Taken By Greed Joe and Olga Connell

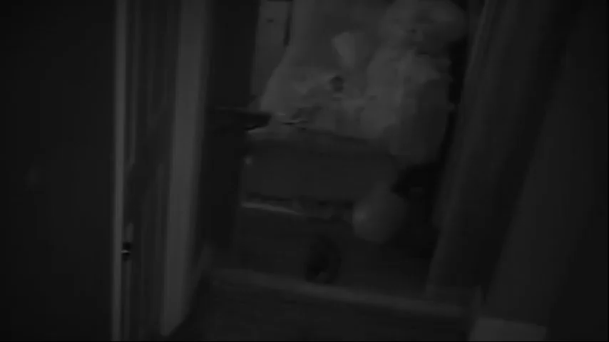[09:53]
Christopher was recorded on CCTV pacing in his own house, while Joshua was working an overnight shift.
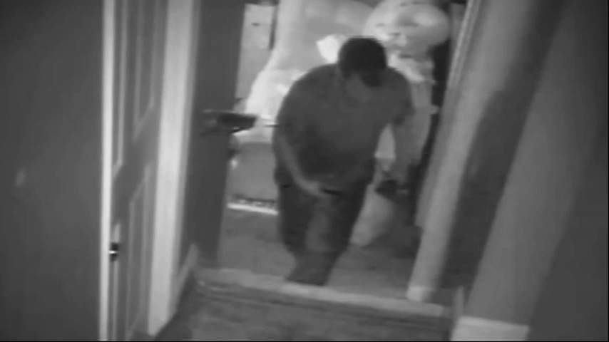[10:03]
Rivers was at his house the night of the Connell's slaying, police noticed the business partner exhibiting some odd behavior. Throughout the evening,
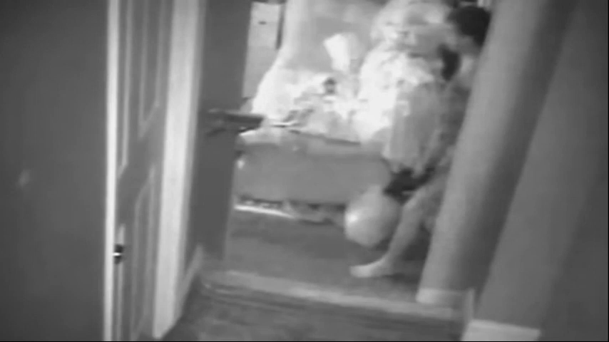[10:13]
Rivers was glued to his cell phone and constantly pacing up and down the hallways of his home.